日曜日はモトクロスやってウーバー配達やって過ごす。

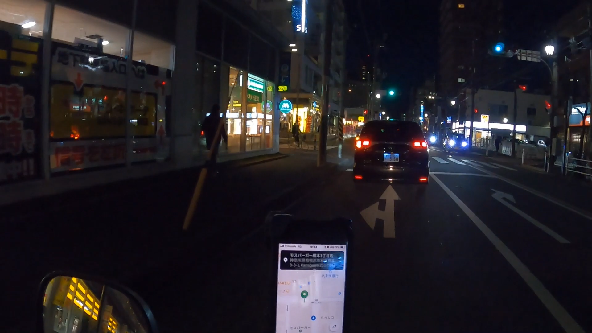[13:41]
あ、モスバーガー橋本山頂目点こちらになりますね。